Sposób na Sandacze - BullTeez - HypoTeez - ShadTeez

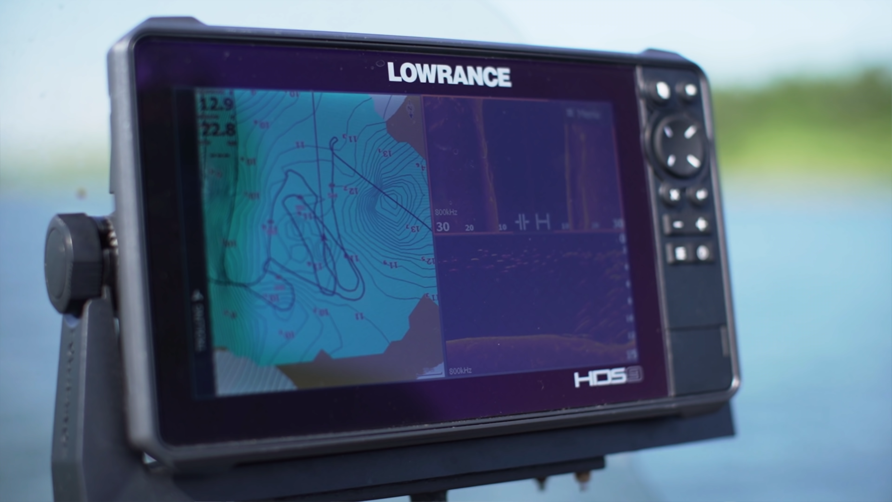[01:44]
Są zapisy, jest drobnica. Były nawet domniemania, że gdzieś pomiędzy ławicami drobnicy są sandacze.